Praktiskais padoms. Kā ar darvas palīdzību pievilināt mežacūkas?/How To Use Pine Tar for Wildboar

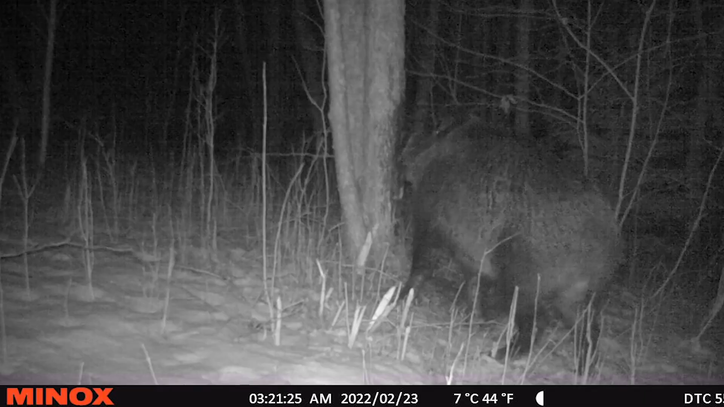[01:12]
Šodien man tā liekas, patiesībā es biju izņēmu uz SD kartu ārā no kameras. Video ir vienkārši fantastiski, ka tās cūks pie tiem darbas uzvedās kaķi uz Valderjāņiem.